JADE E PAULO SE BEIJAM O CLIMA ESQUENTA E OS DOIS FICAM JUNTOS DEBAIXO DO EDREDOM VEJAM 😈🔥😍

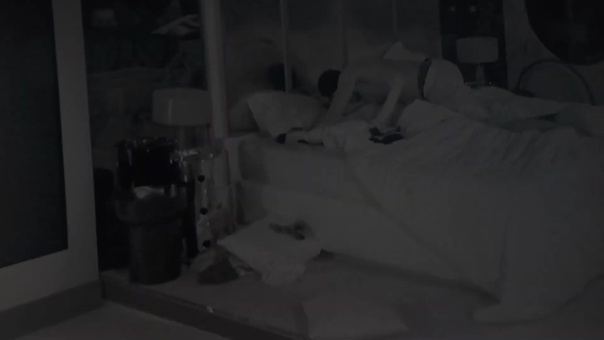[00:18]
Jade ela foi para seu quarto junto com Paulo, ele tomou banho e depois os
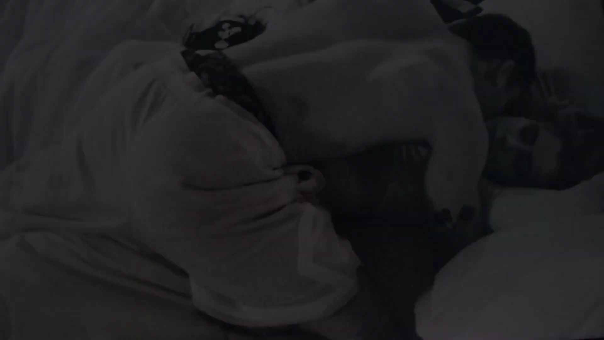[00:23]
dois deitaram na cama e se beijaram bastante E ainda estão juntinhos na cama de conchinhas,
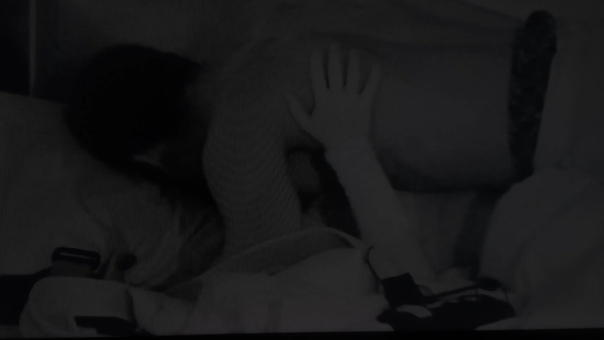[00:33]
abraçadinho, e aí gente, o que vocês acharam desse beijo de Jade e Paulo? Vocês gostaram? Vocês chipam eles dois juntos?